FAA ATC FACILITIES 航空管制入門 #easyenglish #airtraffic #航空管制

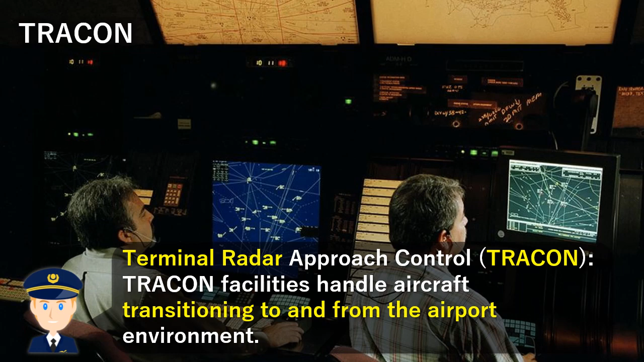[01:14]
They use radar and other surveillance systems to provide air traffic controllers with information on aircraft positions, speeds, and altitudes.
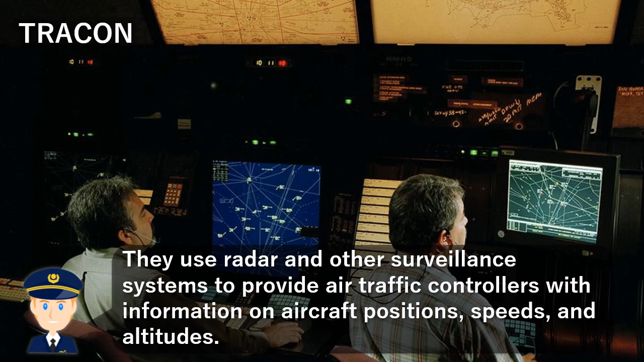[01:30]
TRACON Controllers guide aircraft during departure and approach, ensuring proper spacing and sequencing.
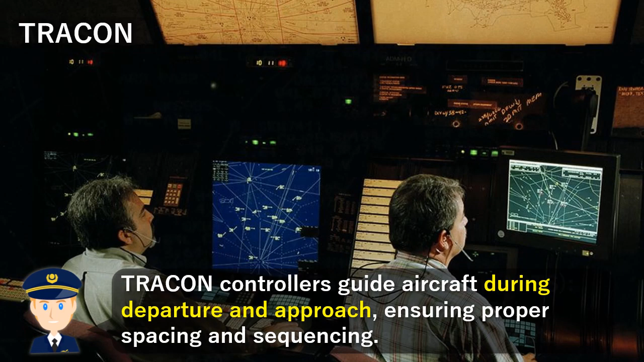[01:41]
Automated Radar Terminal System ARTS ARTS is a computerized system used in TRACONS to process radar and flight data.
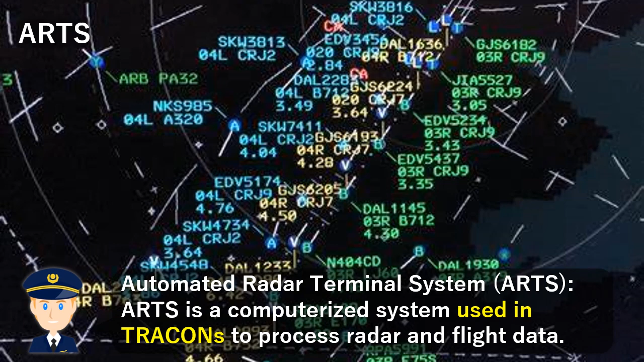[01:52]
It assists controllers in tracking and identifying aircraft, predicting potential conflicts, and maintaining separation between flights.
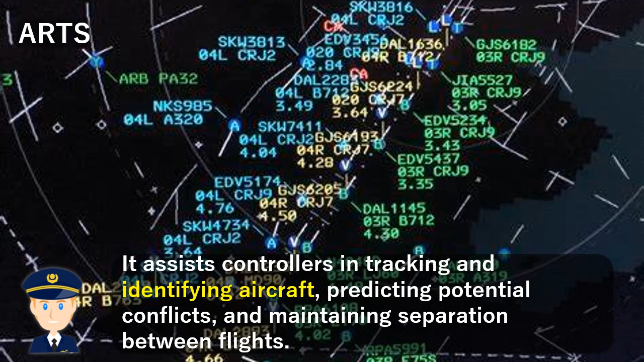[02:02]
Air route traffic control centers Air route traffic control centers ARTC, ARTCCs,